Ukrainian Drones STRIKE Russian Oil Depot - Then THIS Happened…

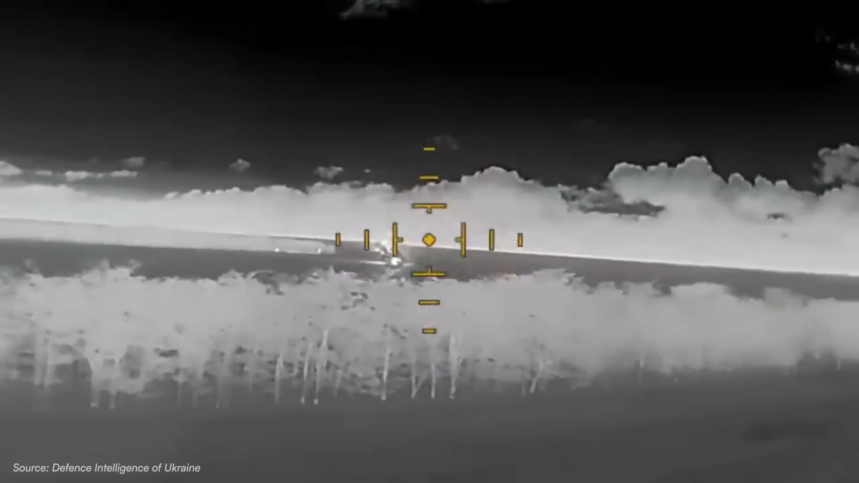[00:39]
The lead drone's thermal camera locks onto heat signatures of the fuel depot,
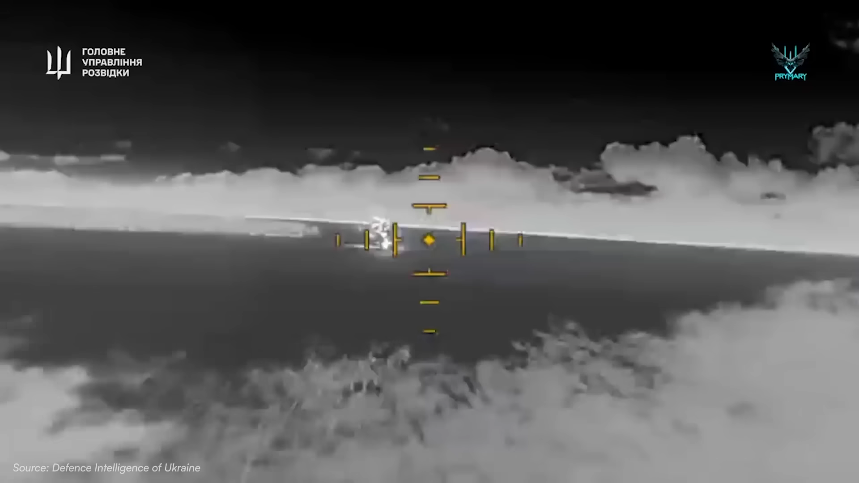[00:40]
but this isn't some amateur hour operation.
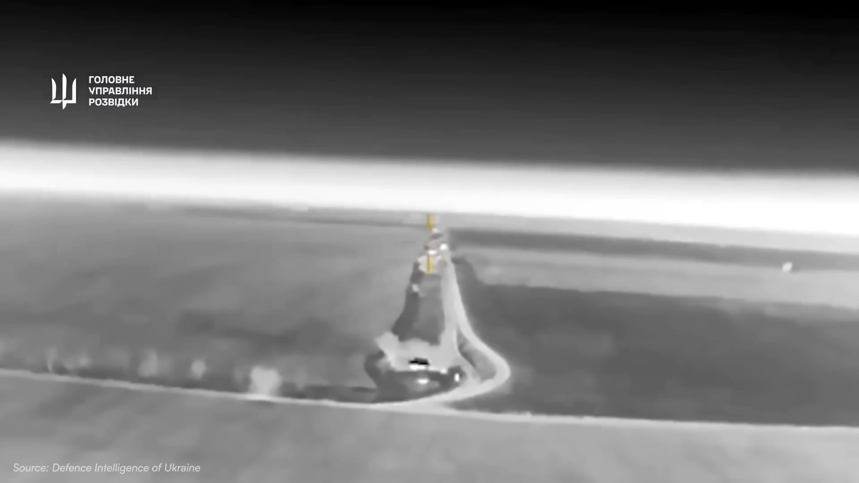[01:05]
four massive circles glow white-hot against the cold ground.
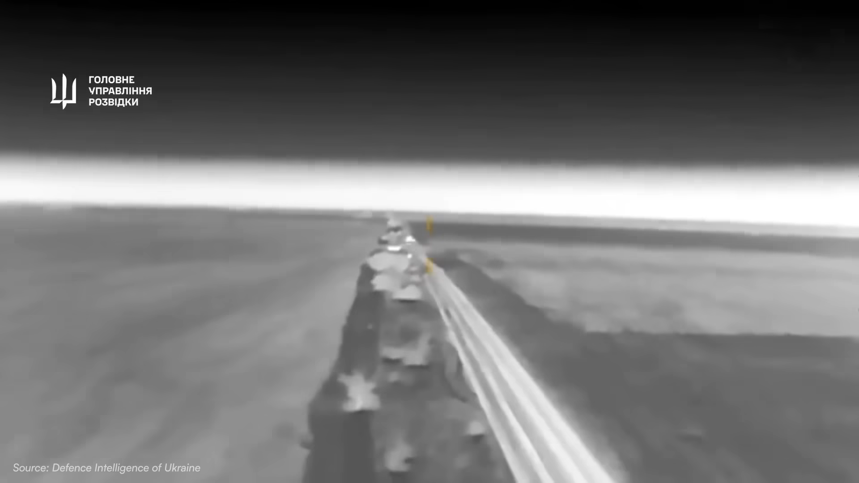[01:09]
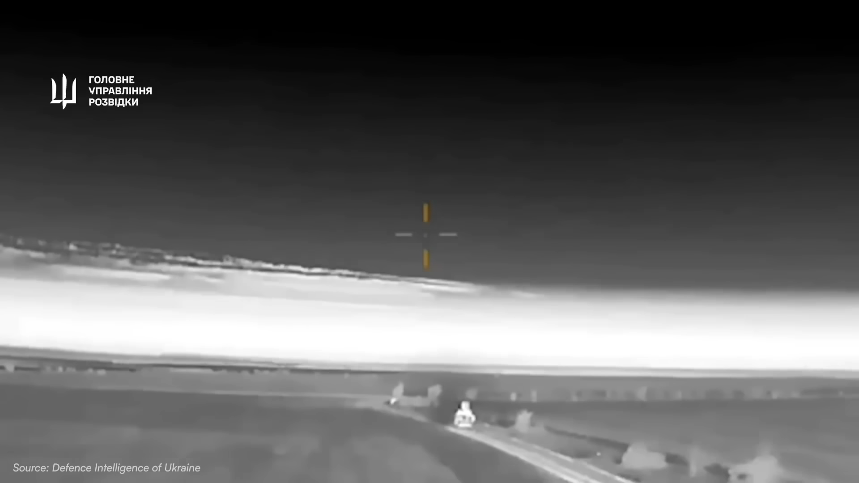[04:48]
17 drones simultaneously switched to full autonomous mode. 17 explosive payloads committed to their targets.
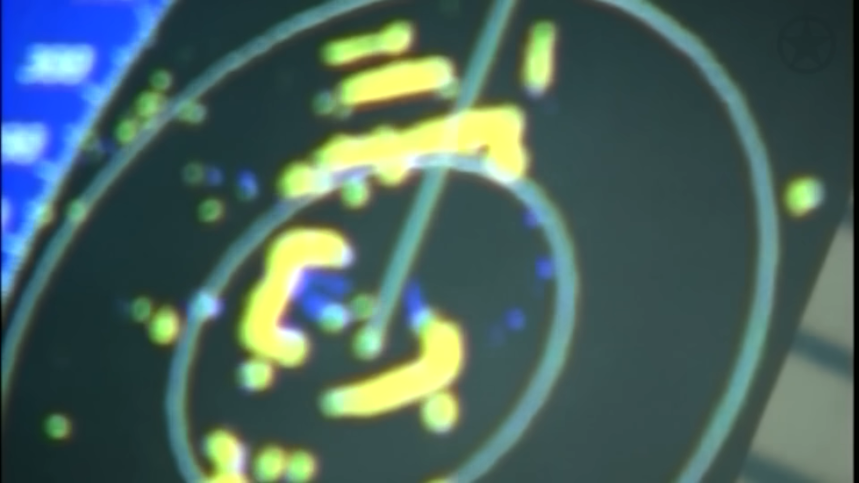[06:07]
Even if you know where they are, you can't find them.
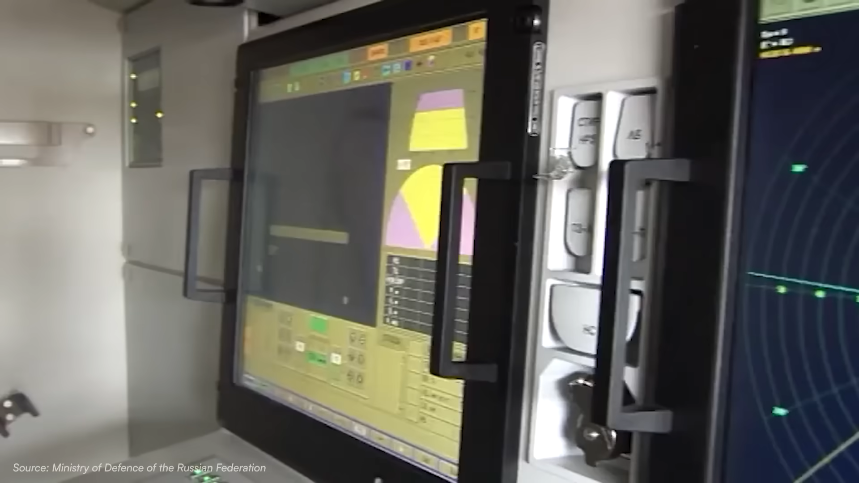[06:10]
By the time the drones appear on the scope, they'll have less than five minutes until impact.
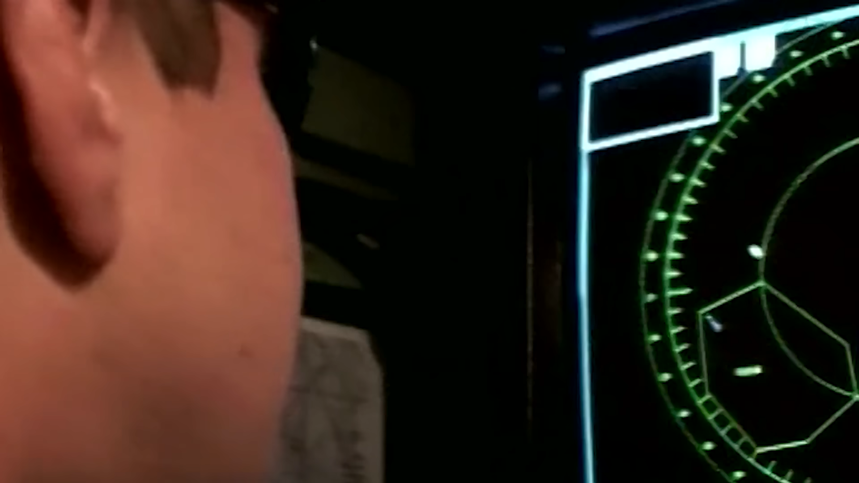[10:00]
On radar screens across the base, operators see the usual clutter.
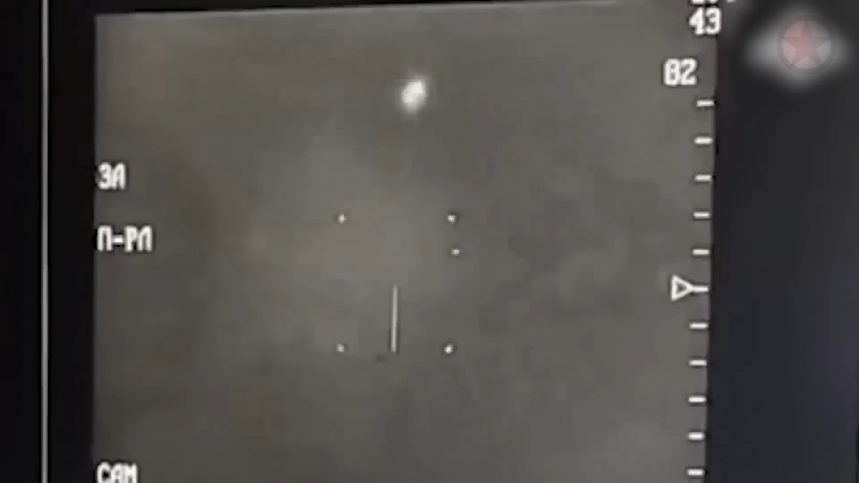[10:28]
8 kilometers out, altitude 50 meters, speed 151 kilometers per hour.
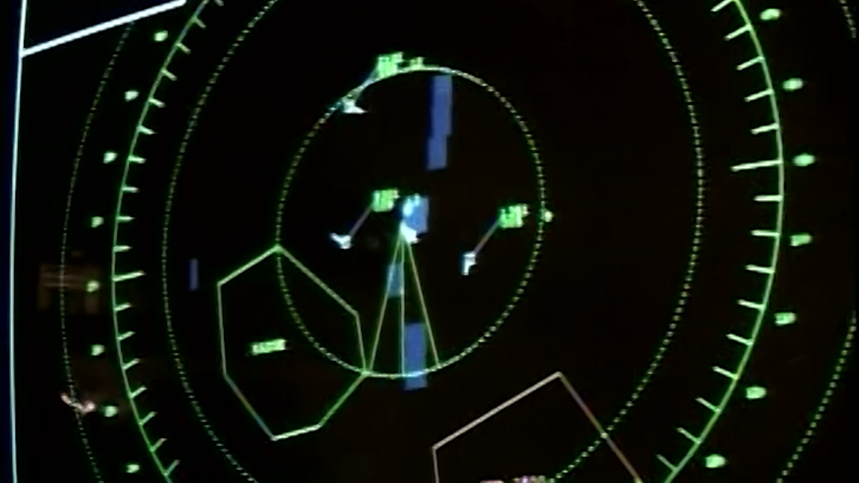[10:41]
Too low for anything that should be there. He slews the electro-optical turret onto the bearing and switches to maximum zoom.
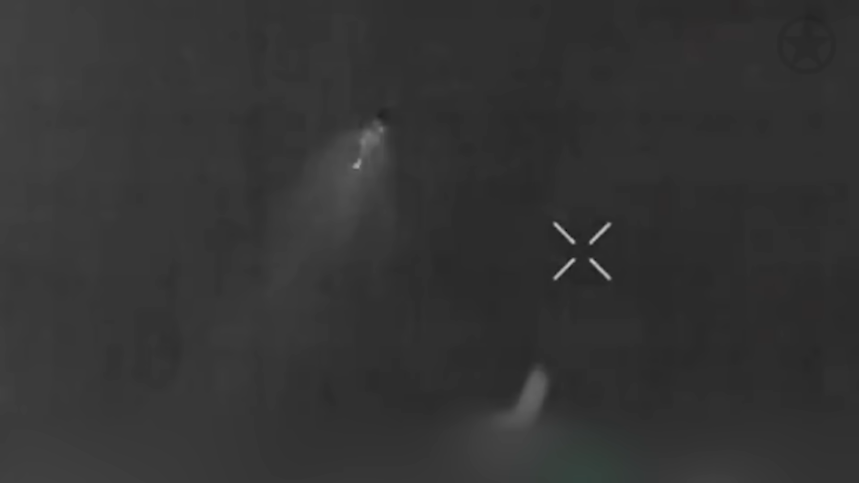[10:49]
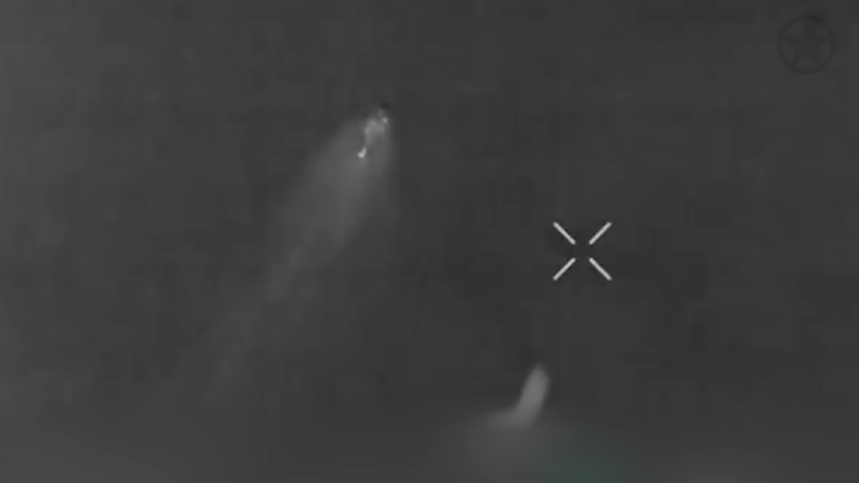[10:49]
The thermal imager shows a small heat signature against the cold ground. Four rotors. A central body.
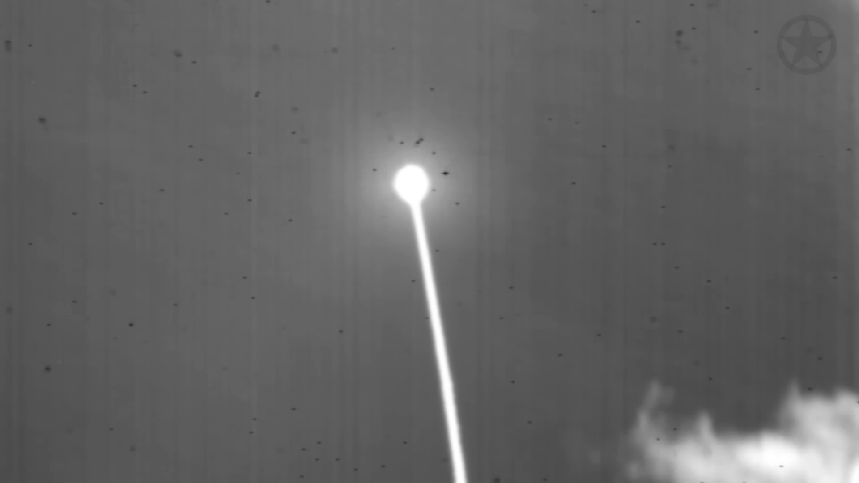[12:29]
Another million rubles of precision engineering sails off into the darkness.
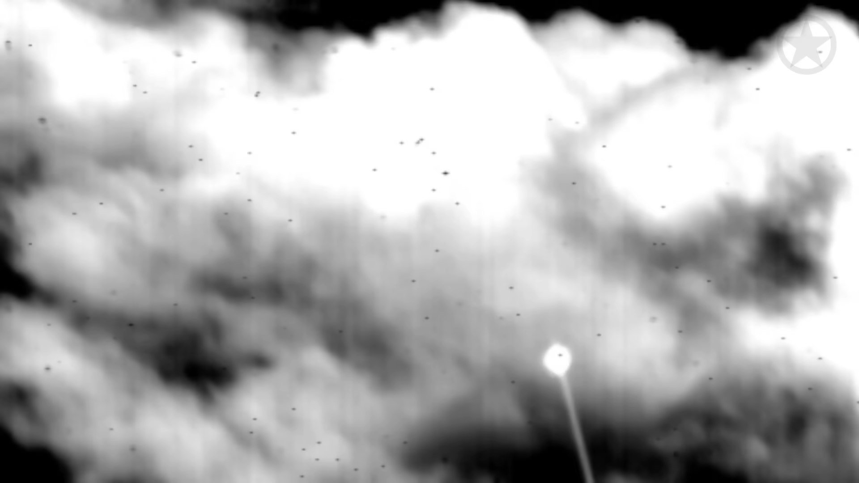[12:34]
Across the depot, three other Panzer batteries open fire.
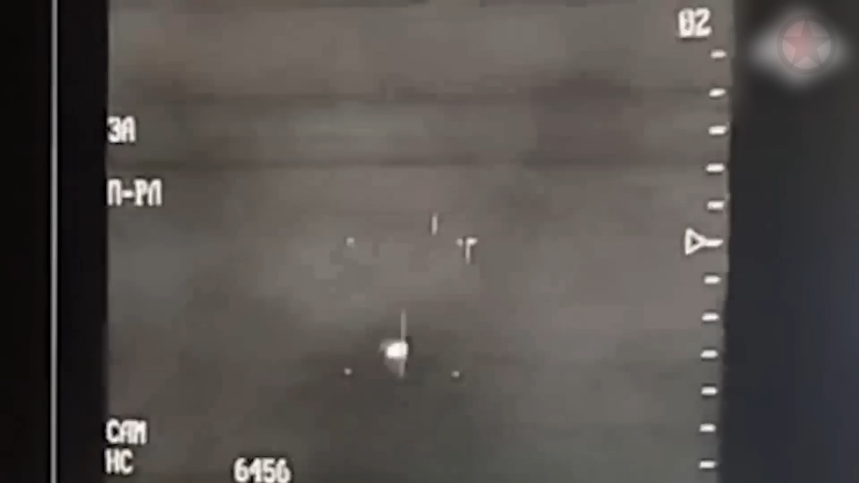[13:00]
The rounds self-destruct after four seconds of flight, creating puffs of black smoke that mark their failure.
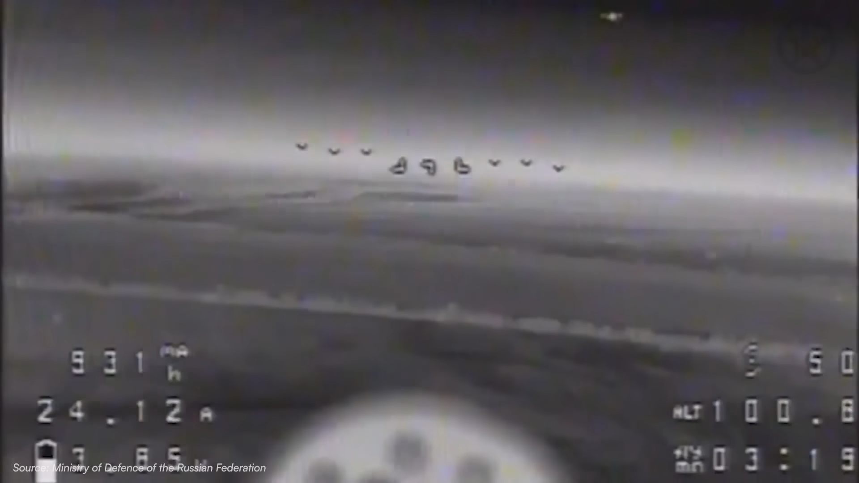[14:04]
The formation adjusts with machine precision. The remaining drones spread out further, forcing the defenders to adjust their fire. Some climb two attack angles, others dive toward the deck.